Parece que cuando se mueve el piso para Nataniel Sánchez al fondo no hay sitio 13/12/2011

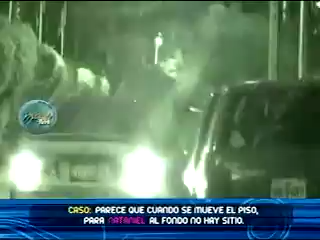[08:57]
Baja el pata y después de un rato baja Nathaniel y entra.